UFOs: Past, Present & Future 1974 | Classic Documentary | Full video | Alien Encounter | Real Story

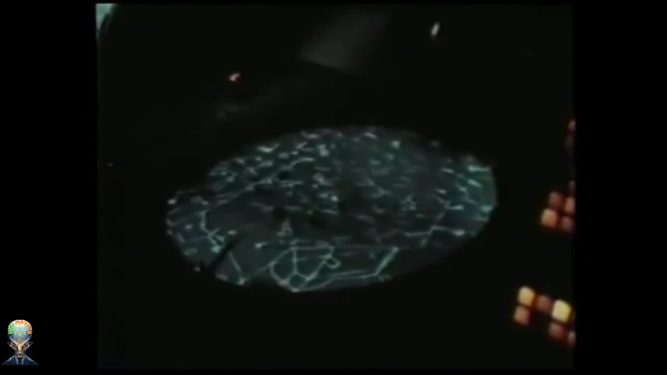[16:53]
These unidentified objects were flying all over the city. They even violated the restricted air corridors here over the White House and over the Capitol building.
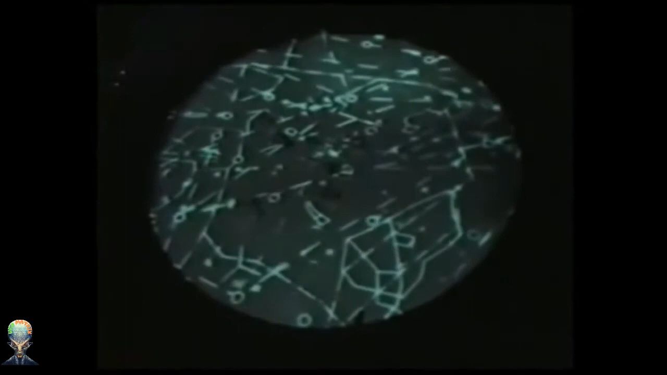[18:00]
And at that moment, a very frightening thing happened to us. All of our unknown traffic completely disappeared the moment those aircraft came on the scope.